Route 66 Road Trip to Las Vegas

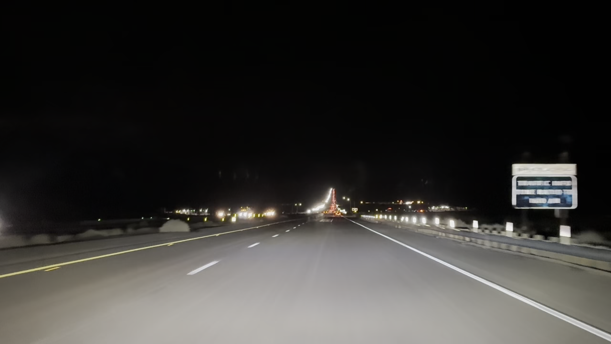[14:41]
Some kind of big hill. Yeah, there's around us flat ground, and ahead of us, if I could zoom in,
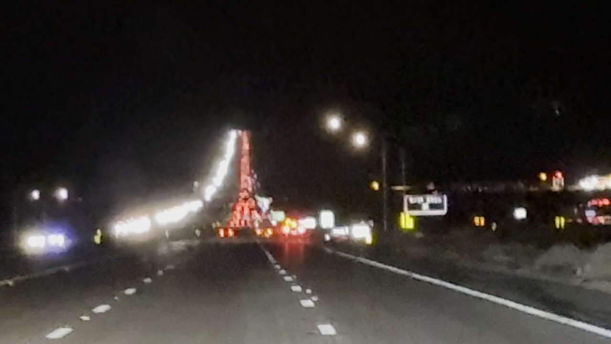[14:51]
goes right up there, so whether that's going up over a bridge or something, I don't know. The closer we get, the further away it is. It's just weird. It's like an optical illusion, isn't it?
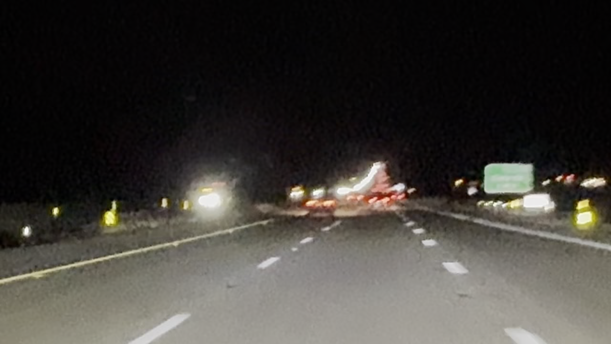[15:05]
It's getting flatter now.
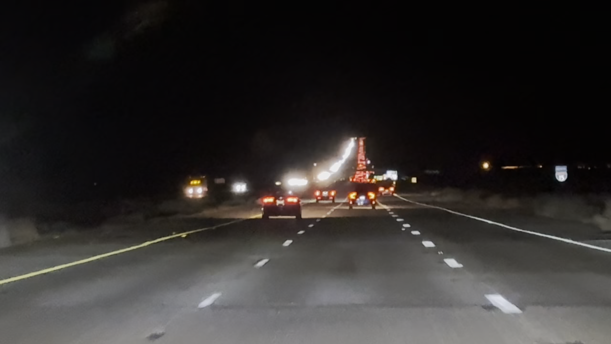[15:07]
It's obviously just like from where we were.